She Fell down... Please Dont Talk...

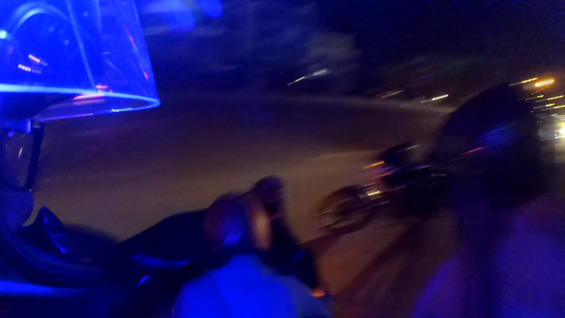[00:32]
बाइक साइड में कर लो, एक सेकंड, आराम से, एक सेकंड. वेर आर यू हर्ट डियर?